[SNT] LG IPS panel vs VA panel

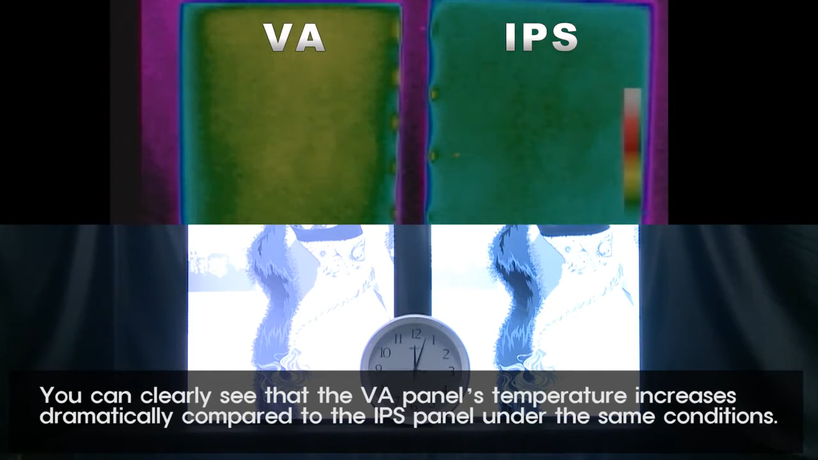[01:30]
You can clearly see that the VA panel's temperature increases dramatically compared to the IPS panel under the same conditions. Rapid temperature changes can harm your panel and eat up a lot of electricity
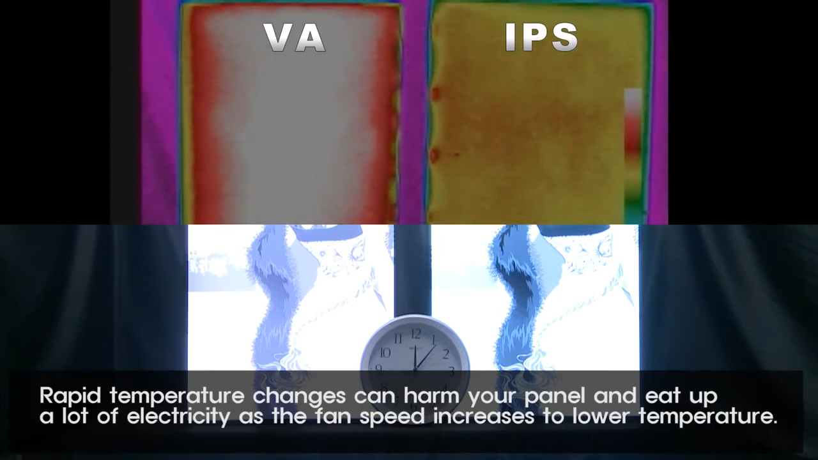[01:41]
as the fan speed increases to lower temperature.